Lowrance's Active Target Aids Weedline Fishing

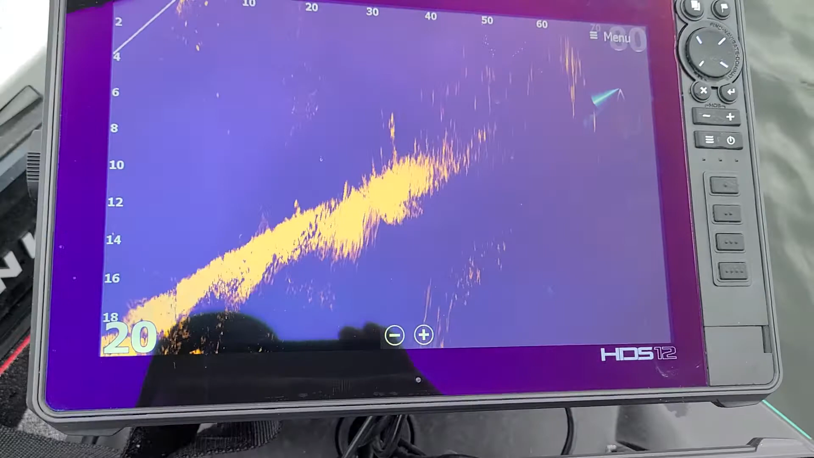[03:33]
It just gives you that, just makes you a little more efficient in targeting your casts. And even though you may not be seeing the fish,
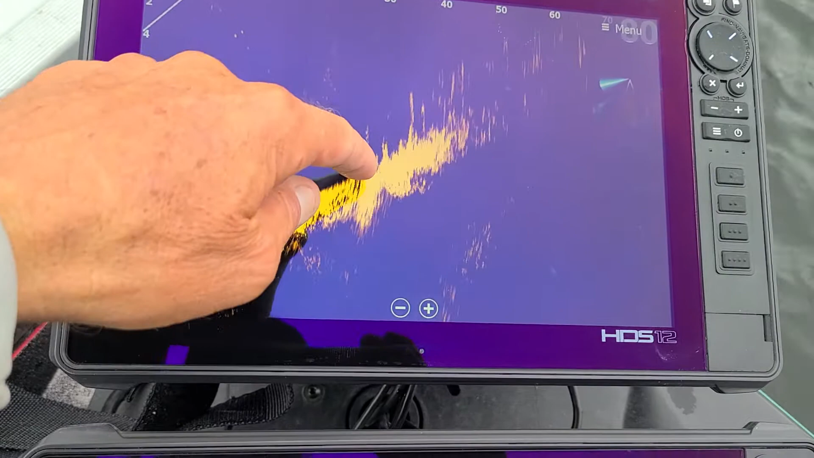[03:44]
because a lot of times out here they'll be sitting right on the bottom and it's really hard to pick them out of the bottom, or they'll be tucked up on weeds so heavy you won't be able to see them inside the weeds. But it does help you target and target the cast and give you a more efficient cast. And the more efficient you are, obviously the more fish you will catch.
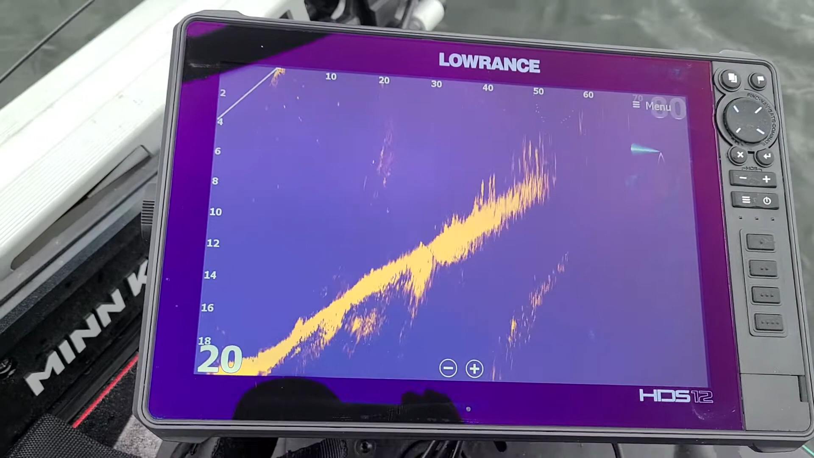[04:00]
And that's about all I got to say about that one today. So, it is a great tool, Lowrance Active Target, for targeting your casts.